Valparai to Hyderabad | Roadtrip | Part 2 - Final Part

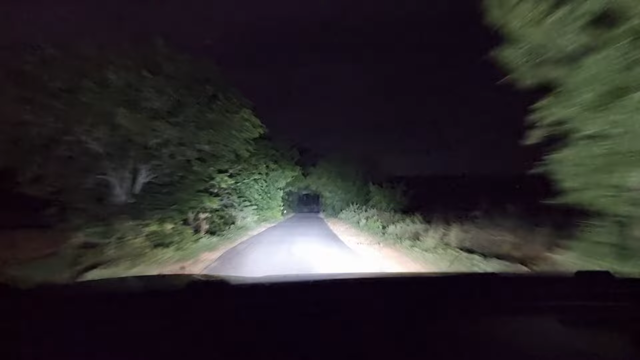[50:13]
ये है रास्ता जिससे हम लोग क्रॉस कर रहे हैं, फाइनली उस रोड पे आ चुके हैं। हॉन्टेड है कि नहीं सच सच बताना। हम लोग ने यहाँ के एक होटल प्रेसिडेंसी पे चेक इन कर लिया है जो कि ओल्ड एयरपोर्ट रोड की तरफ ही है,